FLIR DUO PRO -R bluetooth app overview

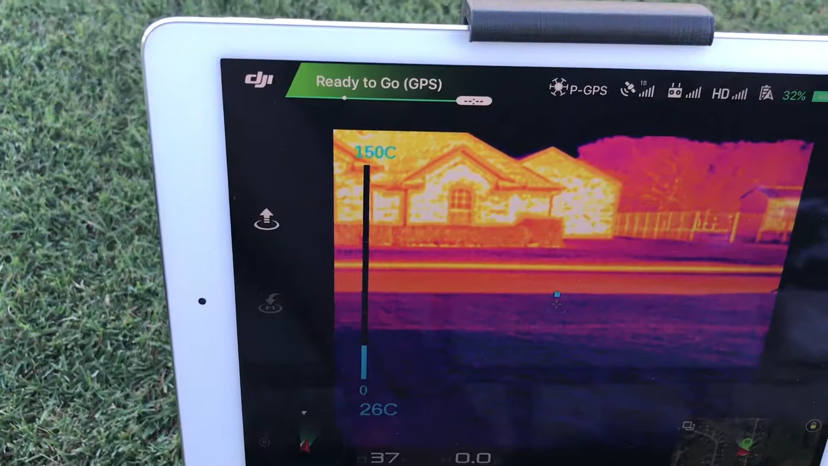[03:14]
On screen: scale top 150°C, scale bottom 26°C
So you get your basically your thermal image there but and it's it's nice you can see it all but you know some of the edges aren't quite there and sometimes it's kind of hard to really distinguish what you're looking at.
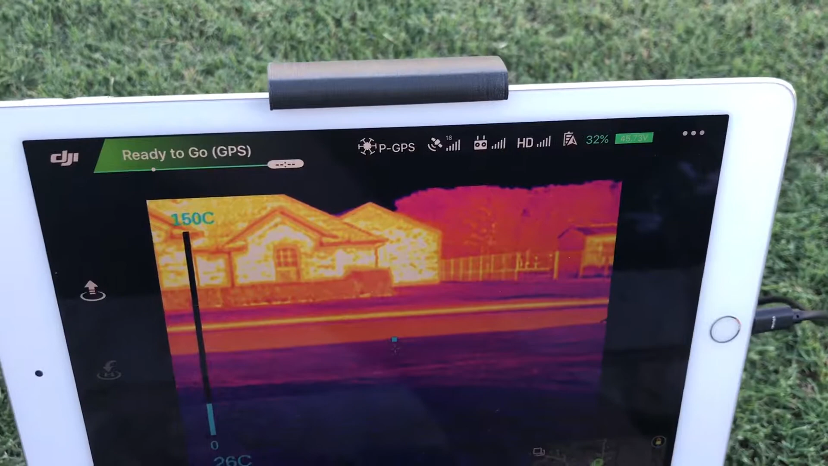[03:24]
On screen: scale top 150°C
You turn that MSX on now you'll see how it actually highlights around
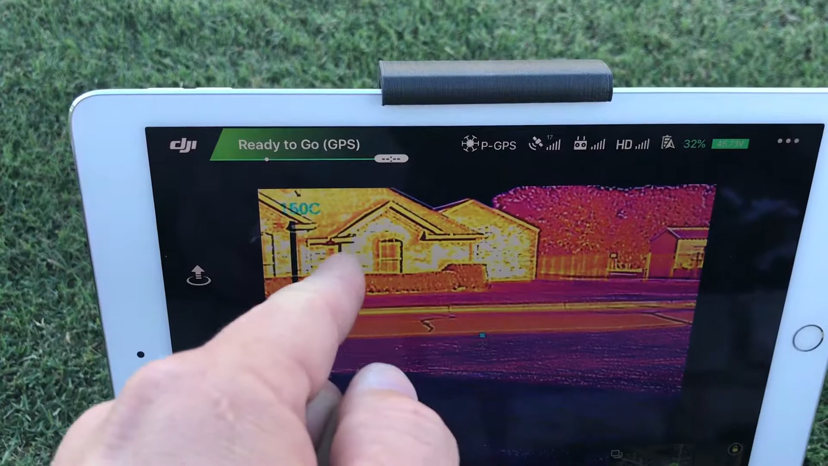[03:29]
all the edges and on the roads and I've even got to where you write something on the wall and you can actually read the writing on the wall. So definitely a nice feature.